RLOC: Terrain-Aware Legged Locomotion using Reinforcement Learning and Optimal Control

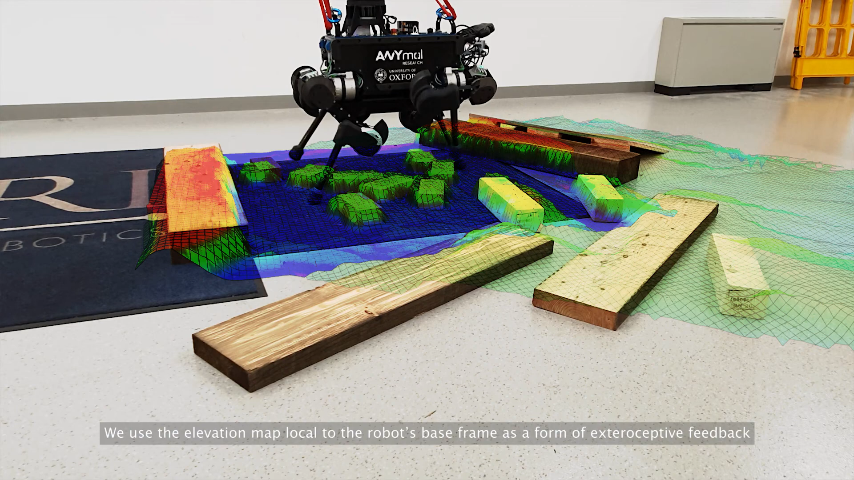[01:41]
However, instead of including it directly in the observation space of each of the RL policies,